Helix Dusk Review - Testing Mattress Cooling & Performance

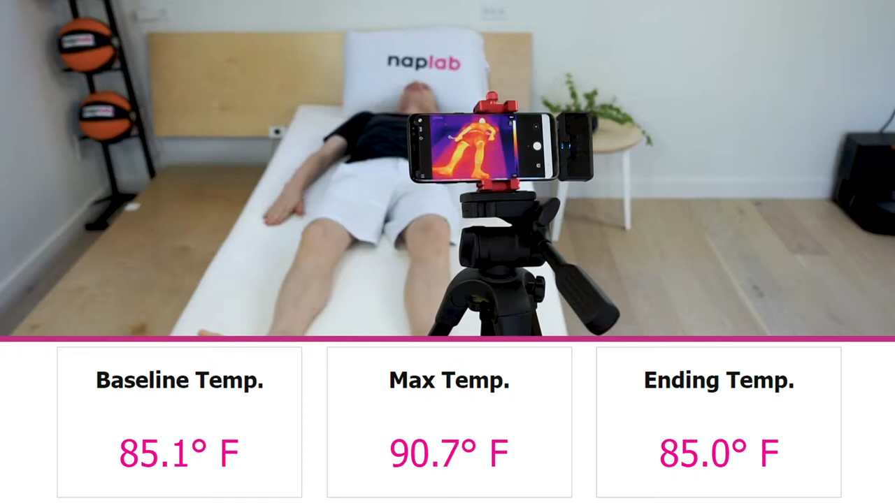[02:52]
The mattress had a maximum surface temperature of 90.7 degrees,
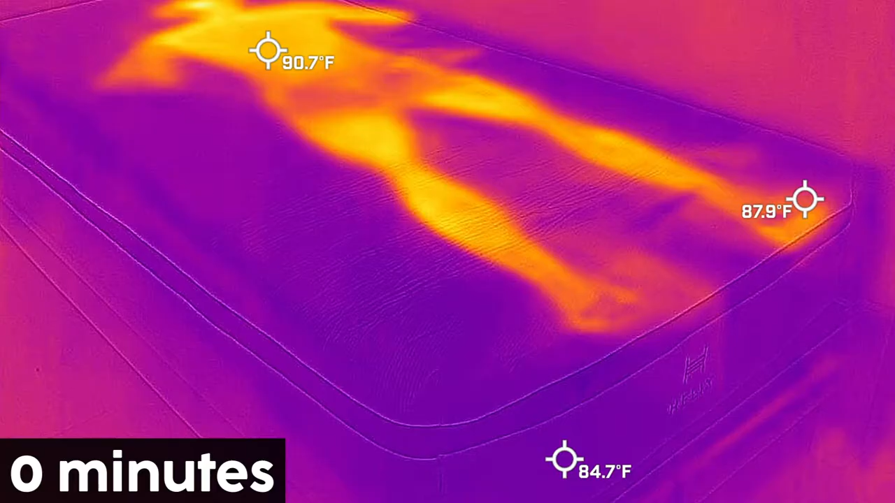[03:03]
The average maximum temperature across all mattresses we've tested to date is 91.7 degrees. Compared to other Helix mattresses, it's also one of the coolest surface temperatures.
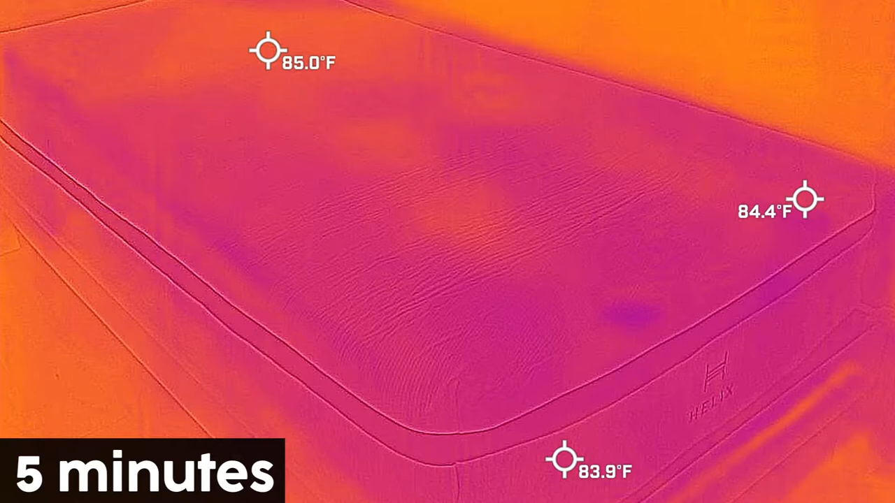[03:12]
Heat dissipation was pretty good, though it did take three minutes before the mattress returned to near baseline temperatures.